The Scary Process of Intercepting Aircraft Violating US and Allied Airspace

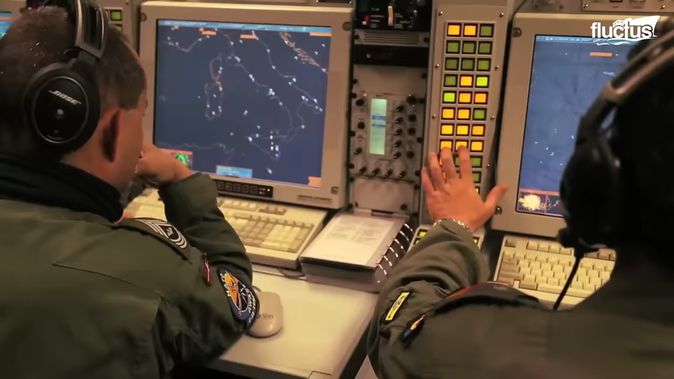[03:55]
However, there are a few general principles most nations follow.
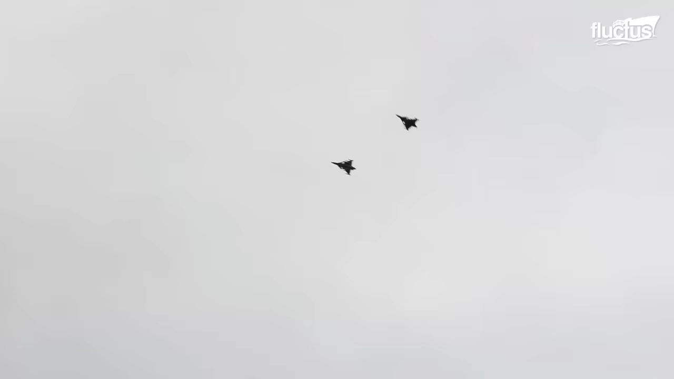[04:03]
In the case of NATO countries, every interception has five stages.
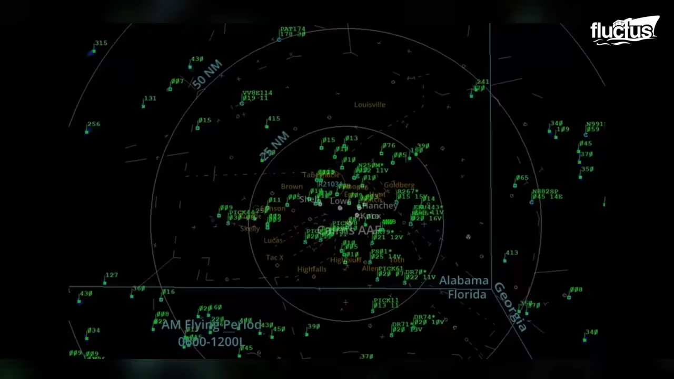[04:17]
In stage one, radar picks up a potential unidentified aircraft.
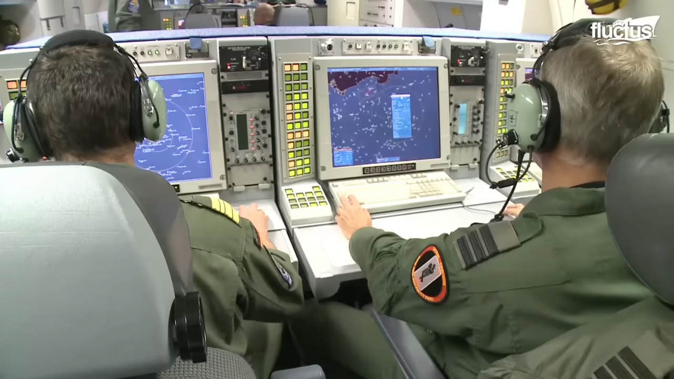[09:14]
The process utilizes a specific type of surveillance aircraft that is designed to detect and track other aircraft at long ranges,
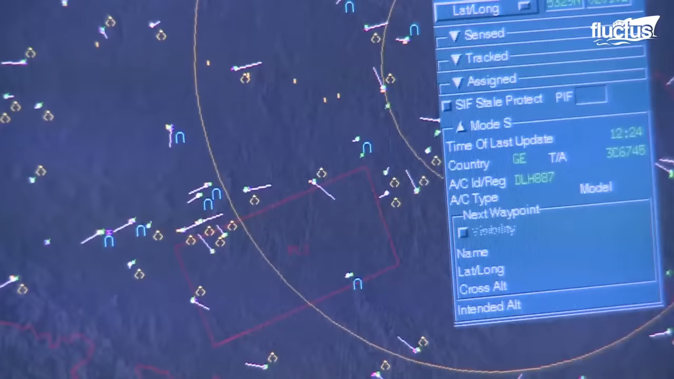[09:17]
thus providing reliable warnings of any potential threats.